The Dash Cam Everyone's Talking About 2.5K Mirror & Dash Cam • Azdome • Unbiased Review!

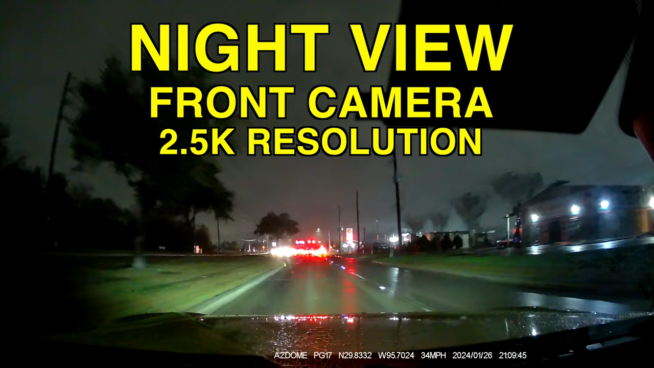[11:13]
For the front camera. 2.5k resolution. And it looks. Amazing. It is raining. But even with the rain. You can see everything.
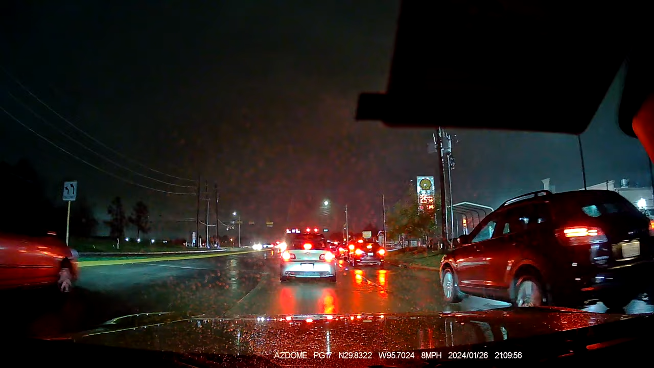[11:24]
Pretty good. You can see. The cars. The license plates. This one. The reflection. Is blocking a little bit. But as you can see here. Yes. You can see it. Good. Even with the water. That is on the way. Everything. It looks. Clean and clear. The water. Is blocking a little bit. The view. But. Everything looks. Pretty good. Even with the water. And now. It's time. To see.